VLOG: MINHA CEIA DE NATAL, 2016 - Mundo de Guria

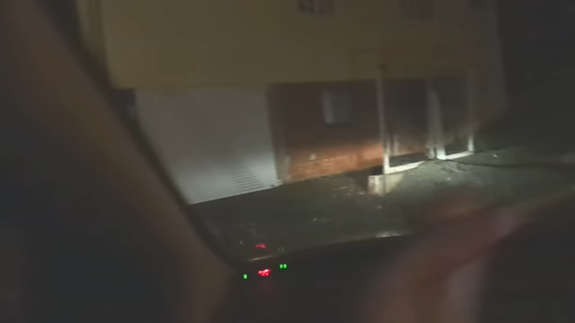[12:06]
Pare que o meu carro tem sensor de reto Se eu bater alguma coisa ele apita